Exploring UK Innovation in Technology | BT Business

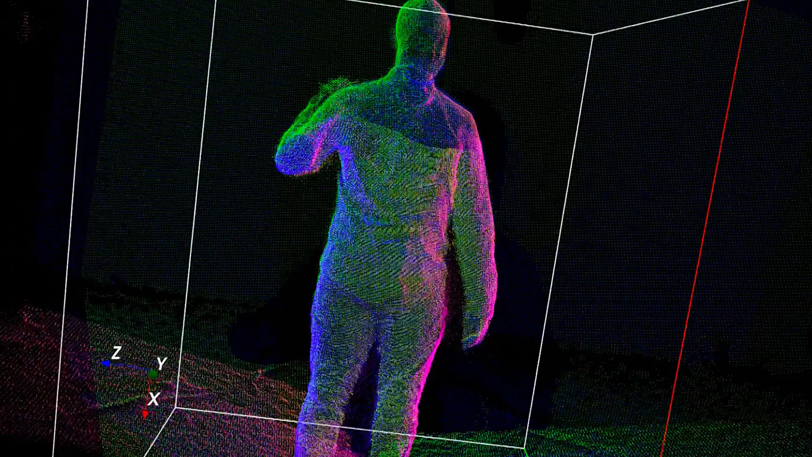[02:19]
With our technology, we actually capture everything.
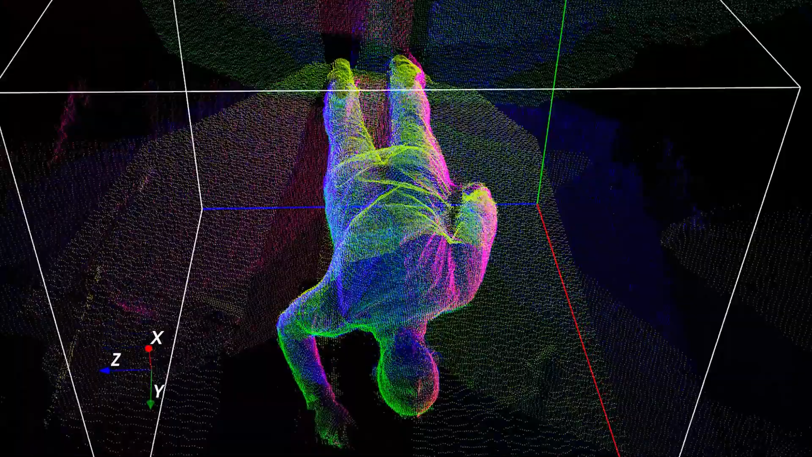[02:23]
So we capture the performer, what clothes they're wearing,
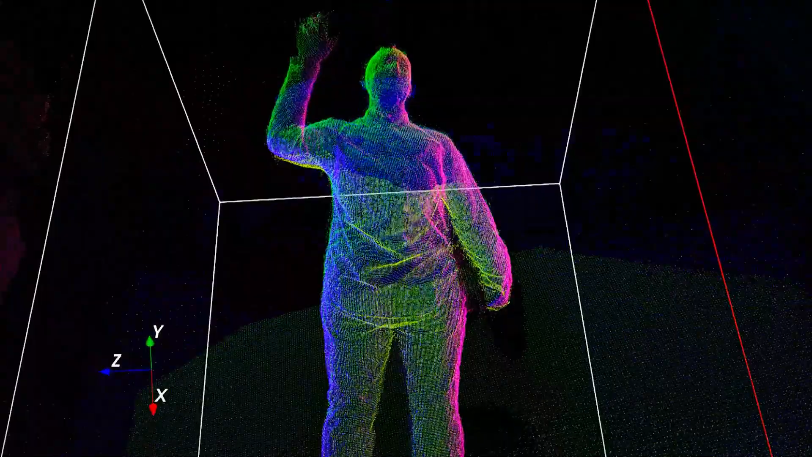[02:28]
their facial expressions, and any objects that are in the scene as well.
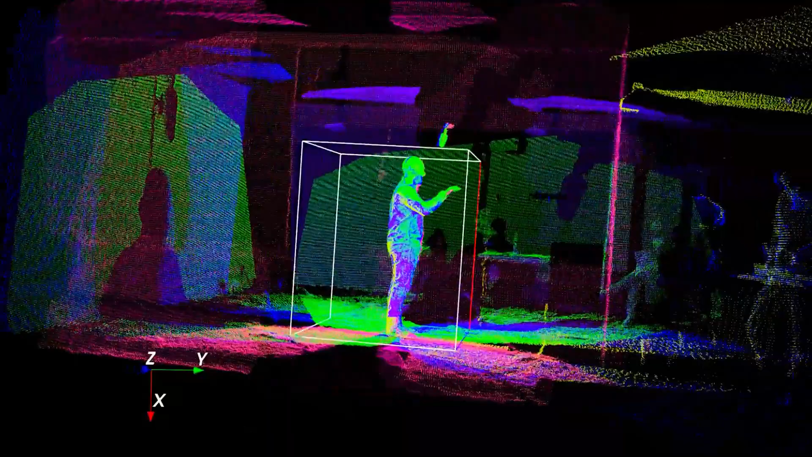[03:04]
So we use this to teach our system to recognize the shape of objects, the type of materials they're made of, and how they're lit.